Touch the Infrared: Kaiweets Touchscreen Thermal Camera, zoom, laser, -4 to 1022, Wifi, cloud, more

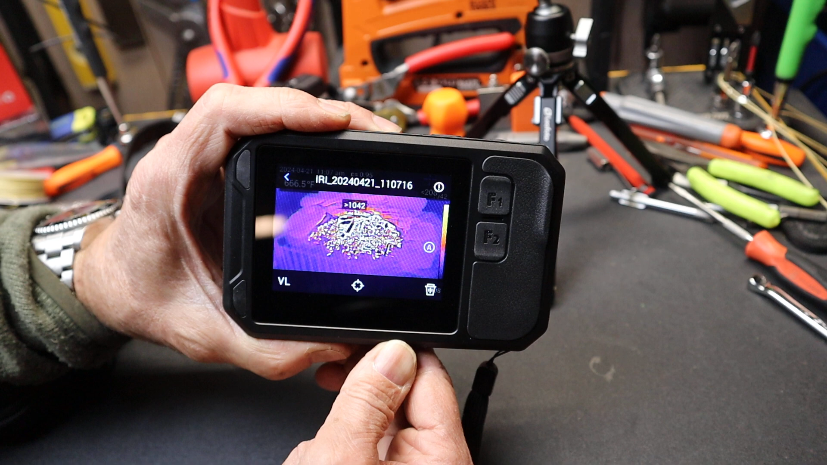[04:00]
And you can see that in my temperature range,
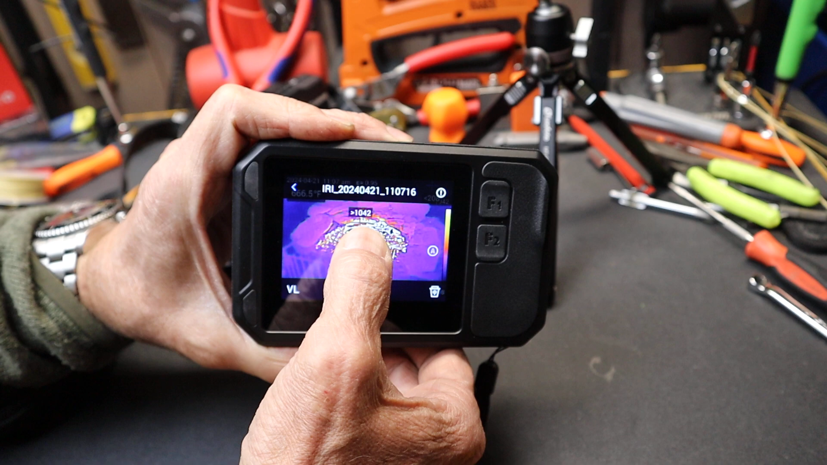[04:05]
it says greater than the high end that this was working with.
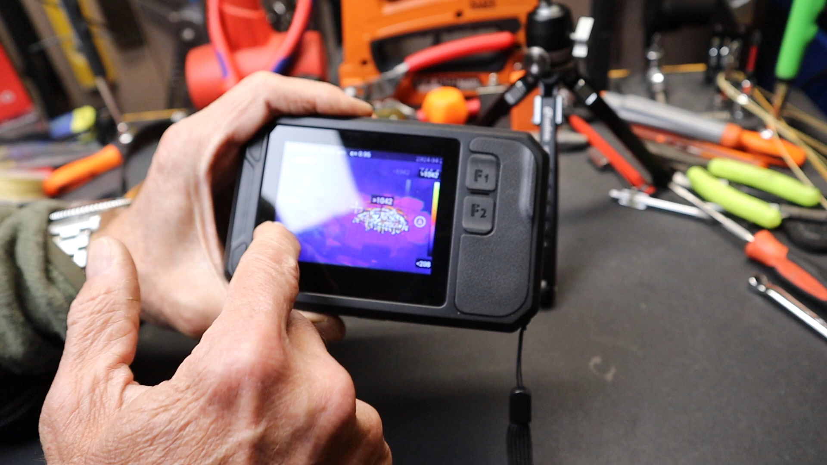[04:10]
I was playing around with that. This is what it looks like on the lower end for the grill.
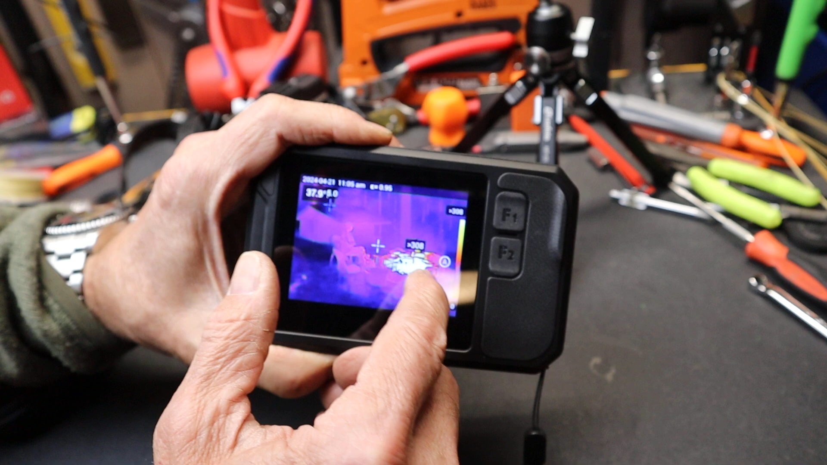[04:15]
Let me cut this light here. It might make it a little bit easier.
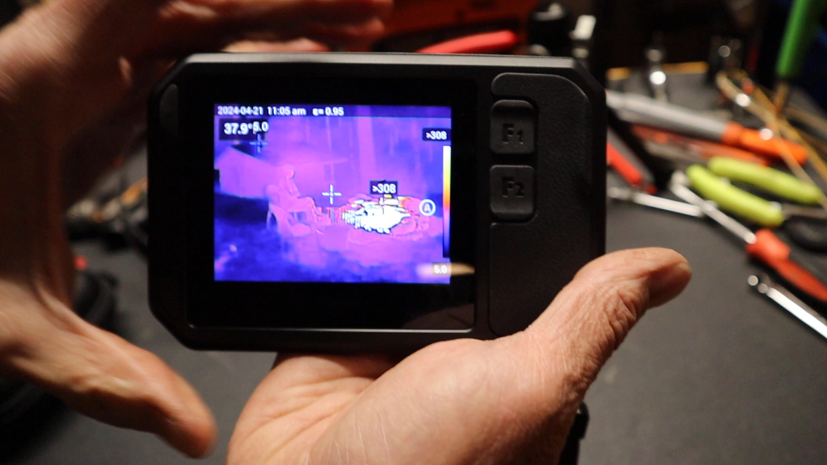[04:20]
But anyway, you can see that somebody's sitting there, but I still have up to 308. In fact, that's a low end for a temperature scale there.
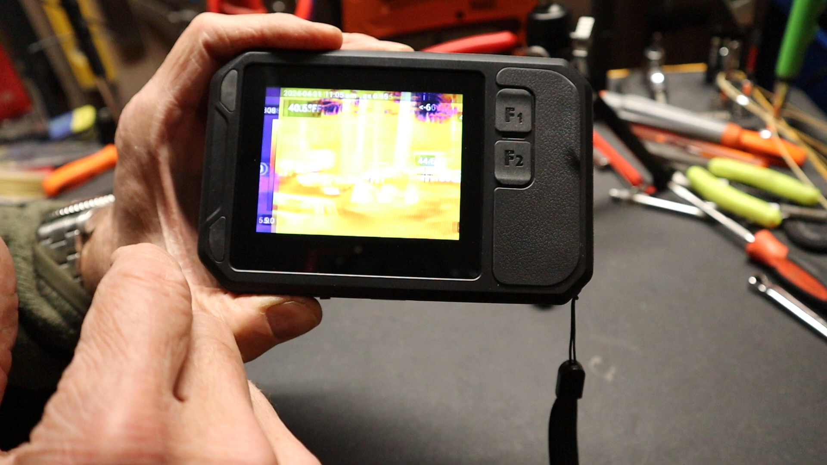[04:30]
This is what it looks like. My camera focuses looking into a forest about 44 or 40 degrees. You can see, but it's picking up the difference between the trees.
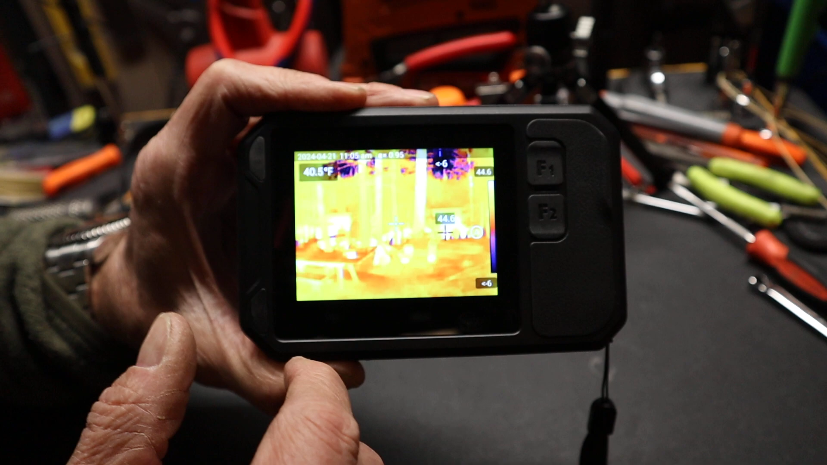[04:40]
I did some with the area.
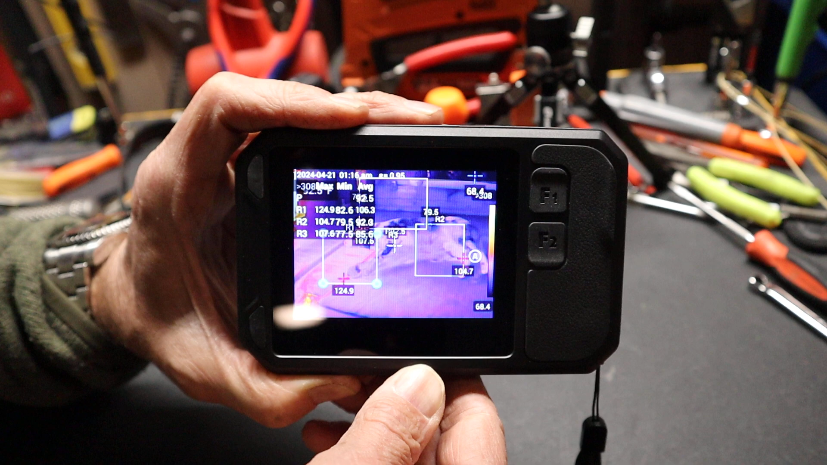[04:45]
This is actually a dog laying in front of a wood stove. It's pretty high temperatures.
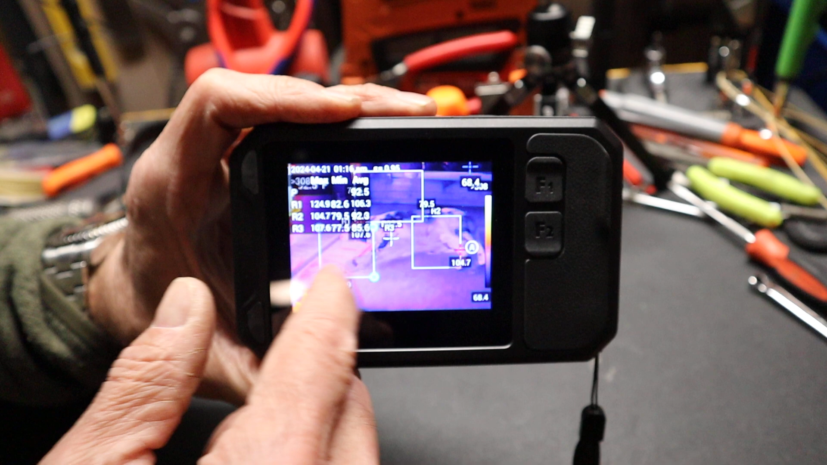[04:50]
So as I was exploring what was going on in these different areas, I found out something.
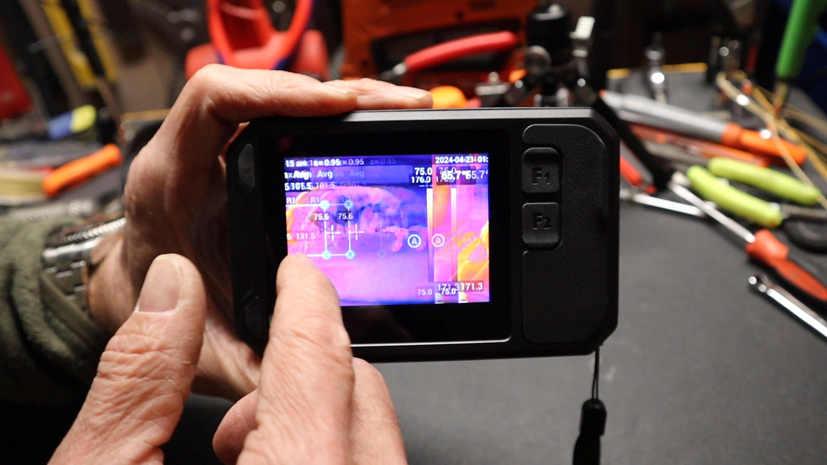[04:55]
It's kind of interesting.
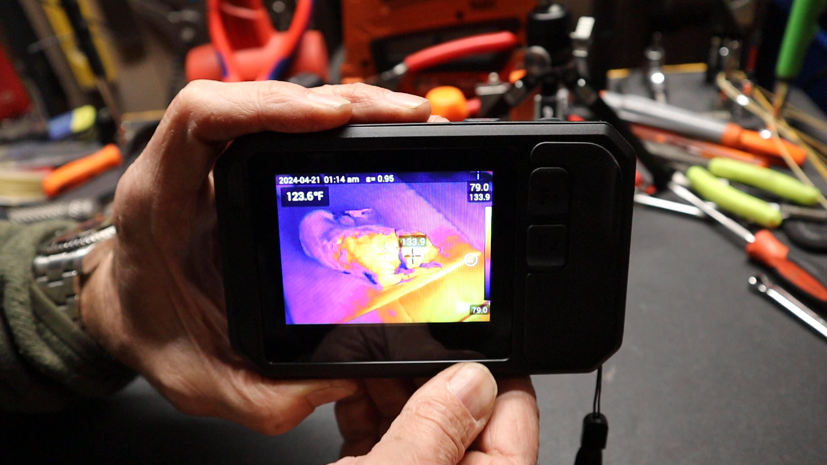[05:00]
On screen: spot 123.6°F
If I target this, this is a dog right there.
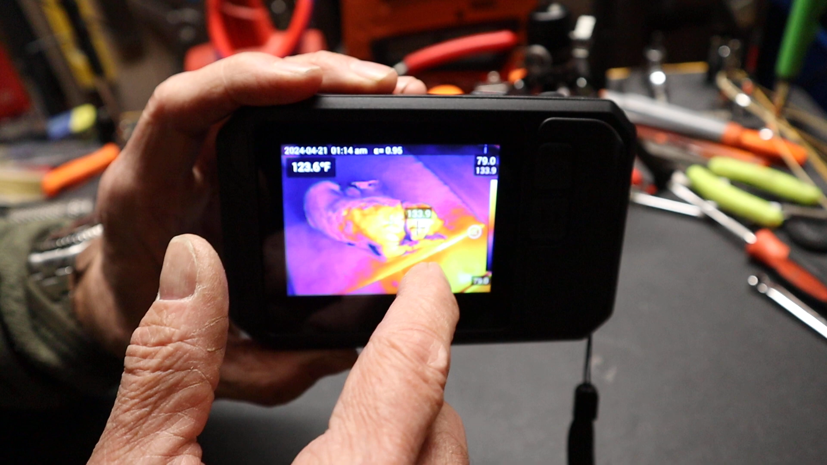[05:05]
On screen: spot 123.6°F
And this is the heat coming off of a wood stove. You'll see that in a moment.
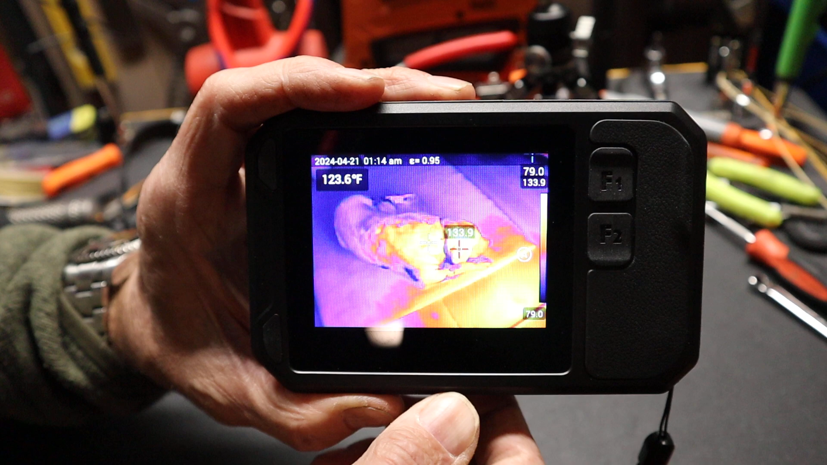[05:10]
On screen: spot 123.6°F
And the dog is 133 degrees, 134 degrees on the surface. And this one is the wood stove. You can see the different temperatures.
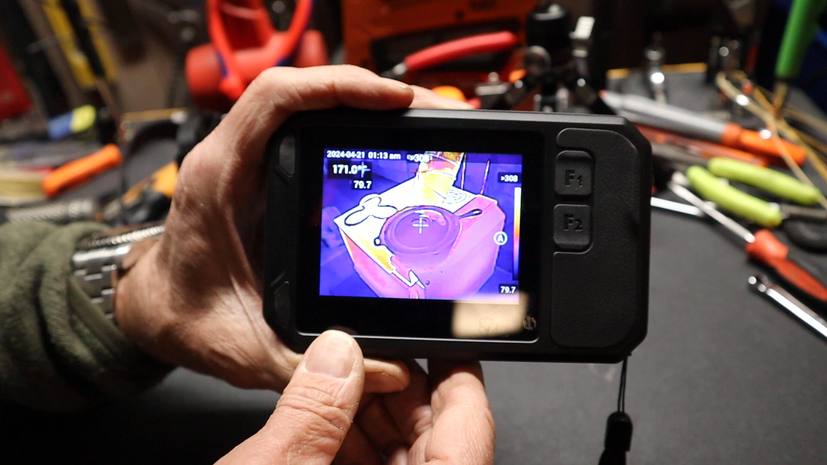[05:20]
We're actually doing some cooking on it. I thought I'd play around with that. That's what it looks like.
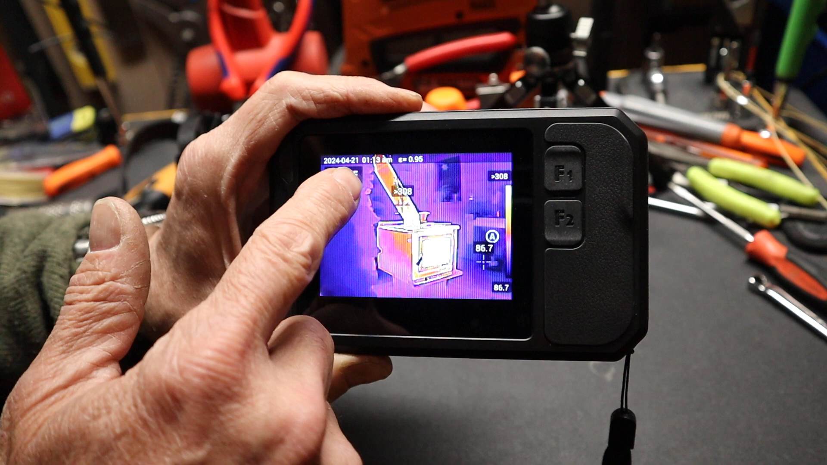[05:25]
I'm exceeding this. This is over 300 degrees. And that gives me a chimney look, which is kind of important. If you're doing duct work, that's one big use for these as well as finding, you know, hot electrical systems or the,
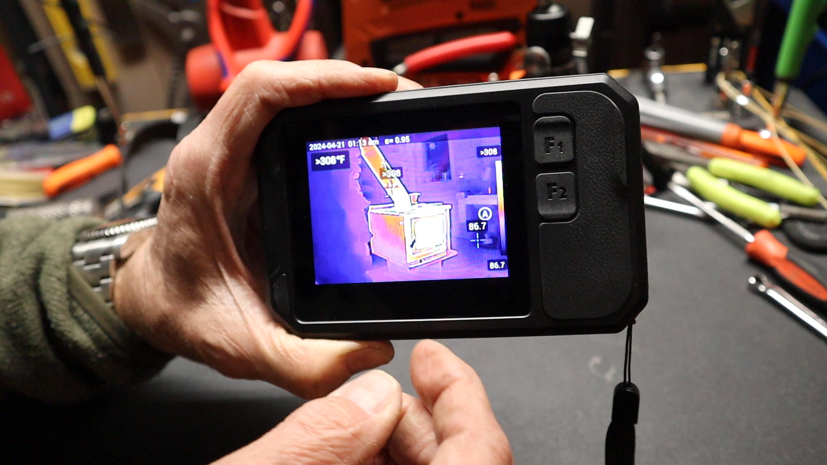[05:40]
you know, friction in mechanical systems.
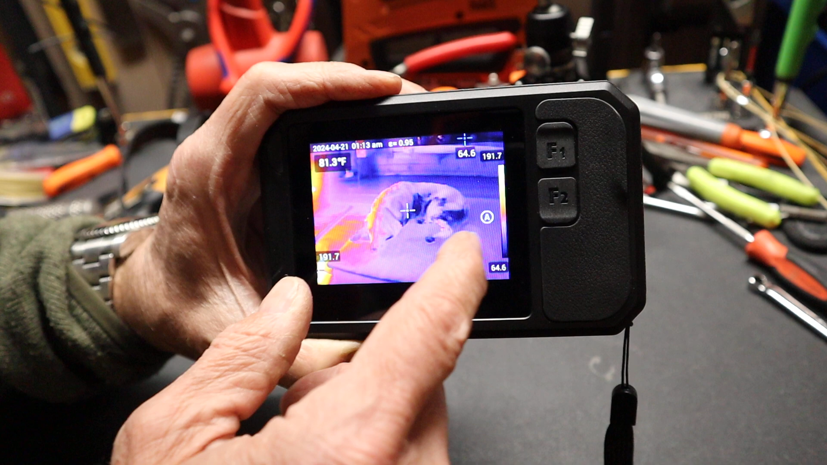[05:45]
On screen: spot 81.3°F
Another cool dog, person working. I mean,
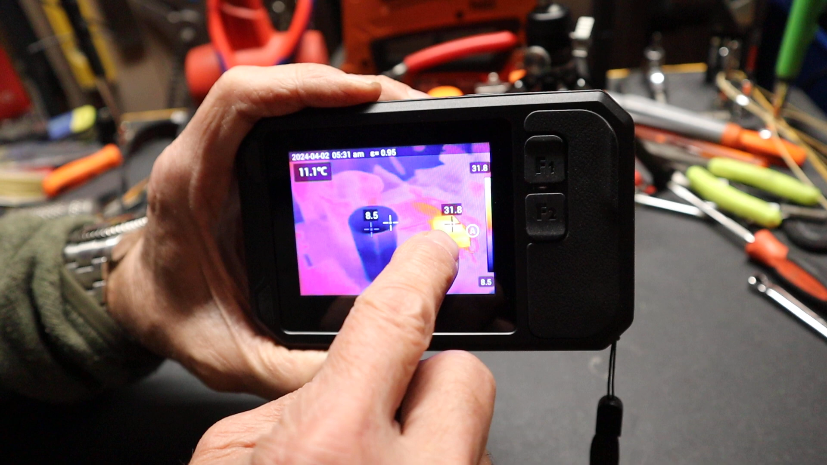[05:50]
this is a place where electrical cords are plugged in.